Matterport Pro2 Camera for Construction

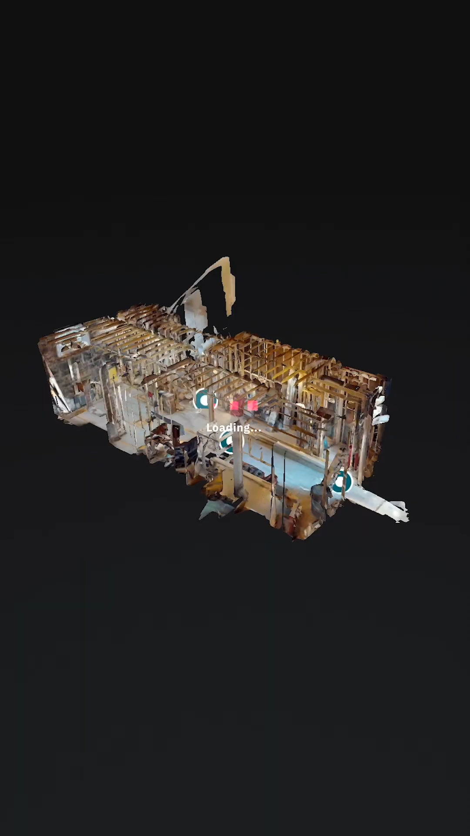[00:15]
One of the key advantages is the ability to create a 360-degree view of rooms and spaces,
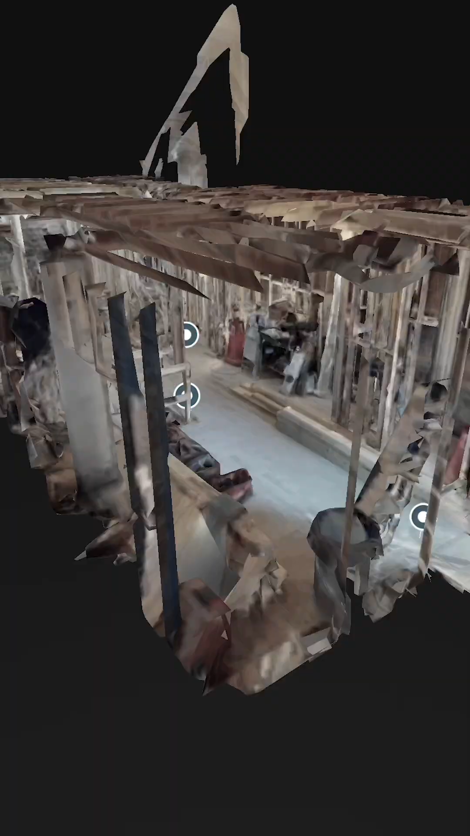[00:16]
which forms a digital twin of the job site.